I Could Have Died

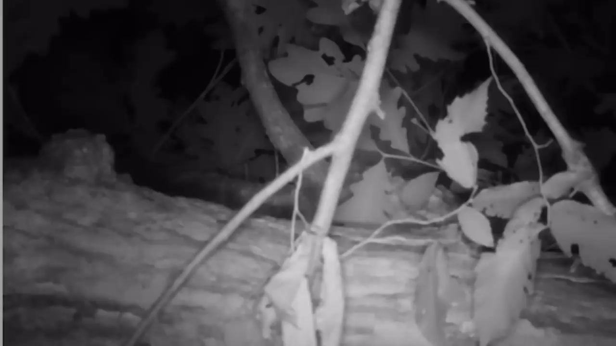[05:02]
Some animal has messed with my camera.
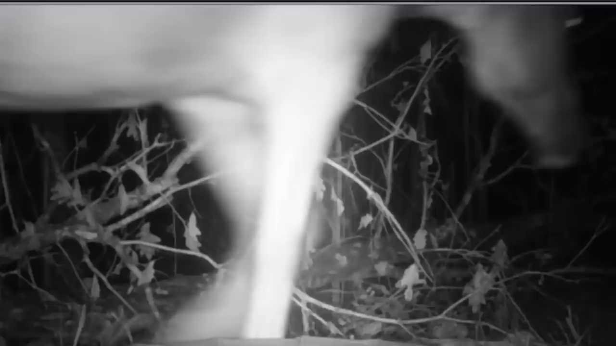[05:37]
Dixie's out here having a drink. But she's not alone. Look at this. Yeah, right here you can see she had a special visitor with her. I'm totally freaked out. Oh, it gets worse.
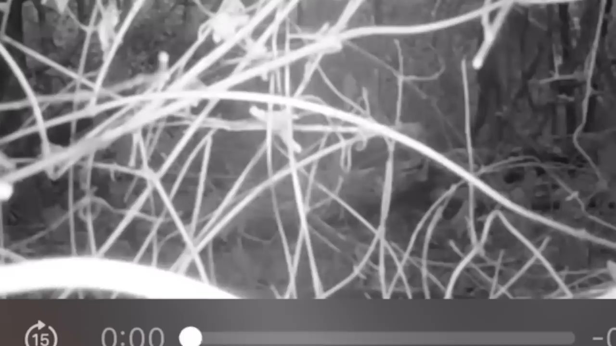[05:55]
Later on that night, another limb falls right in front of the camera this time. I get the memo loud and clear.